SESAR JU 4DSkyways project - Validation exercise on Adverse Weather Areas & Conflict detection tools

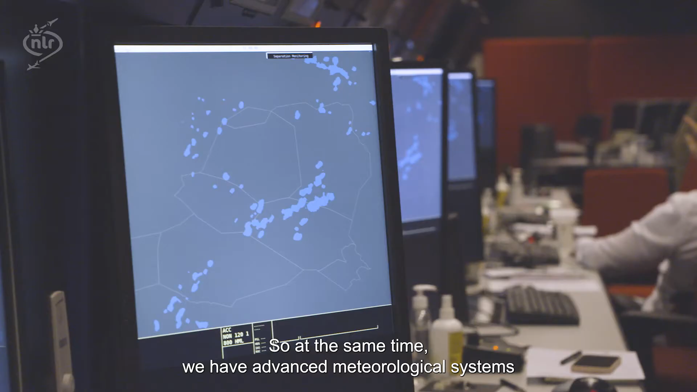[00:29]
So at the same time we have advanced
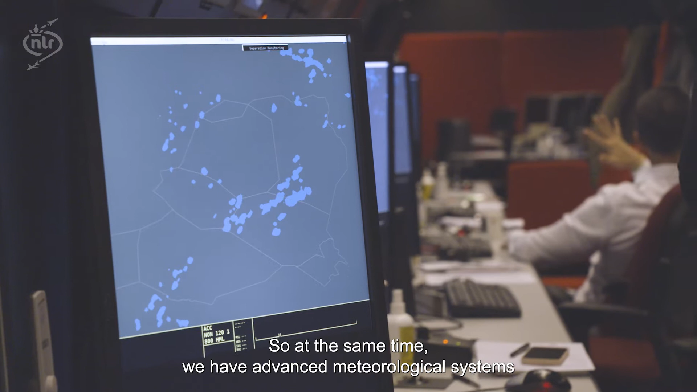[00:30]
metrological systems that can do observations and detection of the thunderstorm clouds.
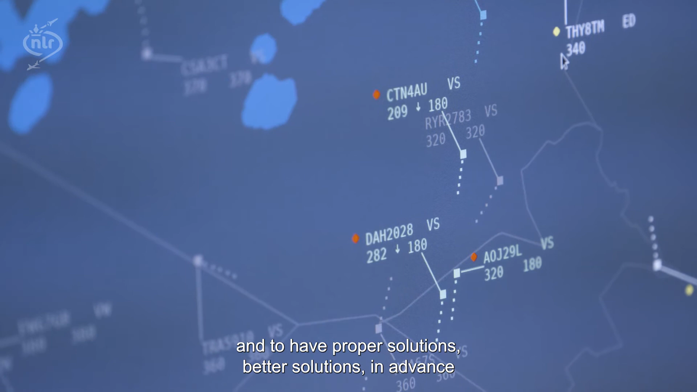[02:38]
better solutions in advance because we have the information about areas of bad weather together with the midterm conflict detection tool.
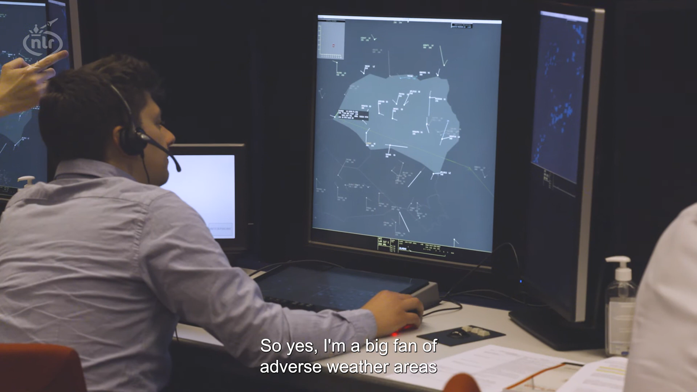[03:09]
So yeah, I'm a big fan of adverse weather areas and tools that we tested today.